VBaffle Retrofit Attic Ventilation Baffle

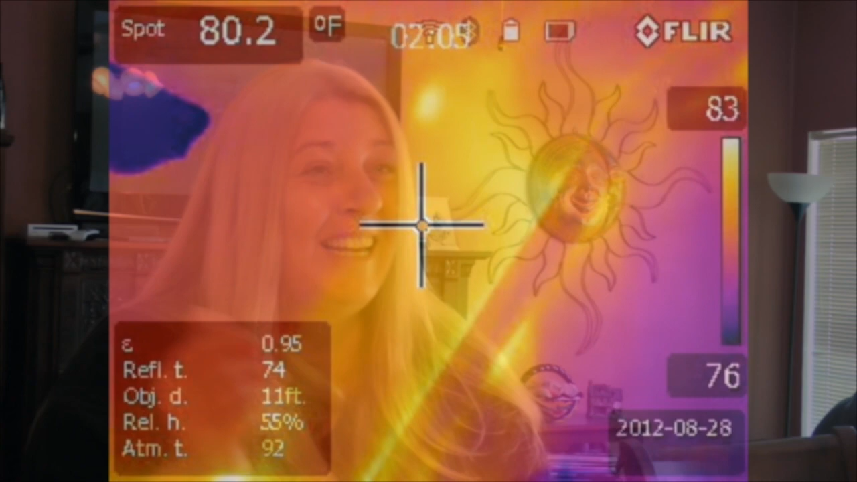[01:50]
On screen: spot 80.2°F
This is a thermal image of the right side of her master bedroom.
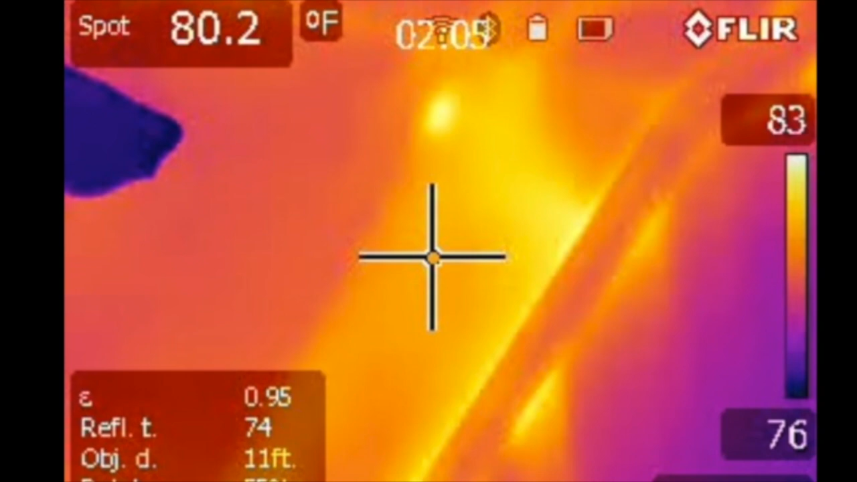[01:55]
On screen: spot 80.2°F
As you can see, the ceiling surface temperature is over 80 degrees.
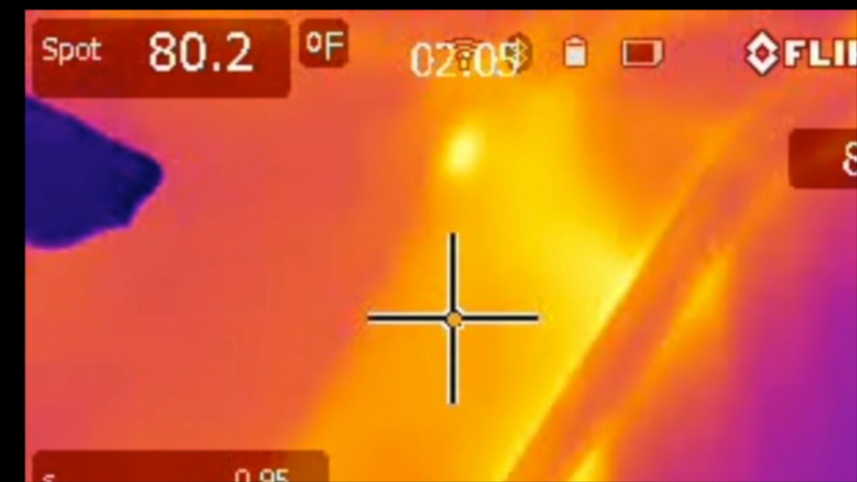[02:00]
On screen: spot 80.2°F
This section was left unbaffled for thermal comparisons. So, as far as the comfort level in the room,
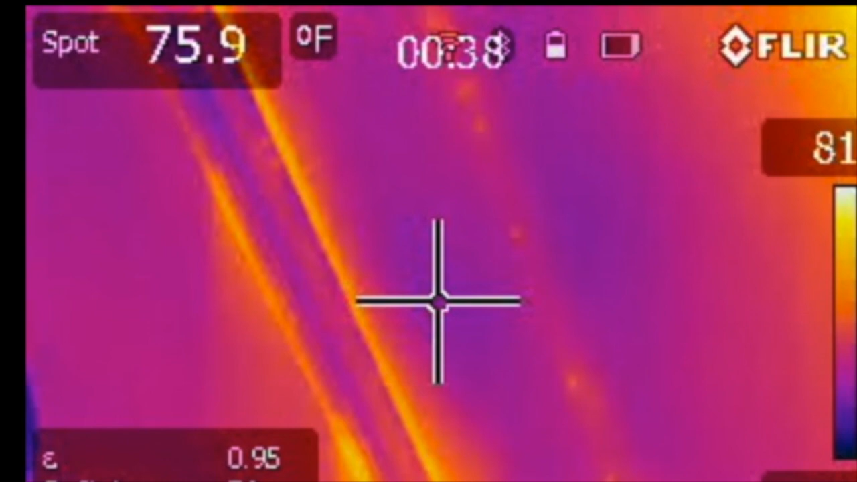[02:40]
On screen: spot 75.9°F
As you can see, the temperature is almost 5 degrees cooler. By opening up the air channel, the v-baffle allowed the heat to dissipate out of the insulation, lowered the ceiling surface temperature, and made the room more comfortable.